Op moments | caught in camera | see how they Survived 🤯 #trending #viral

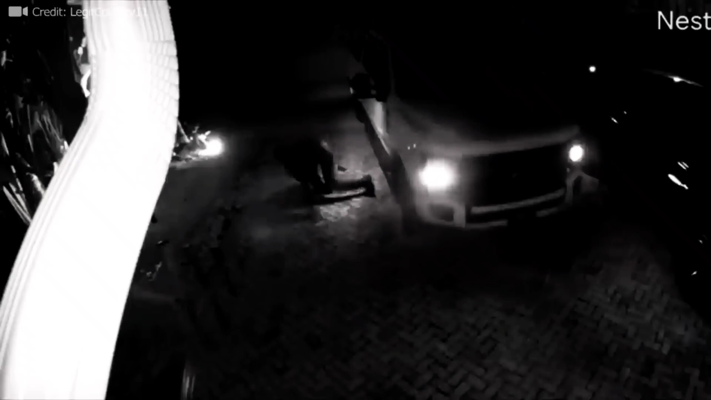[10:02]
इस बात से अंजान कार ओनर अपने गाड़ी को रिवर्स में बाहर निकाली रहे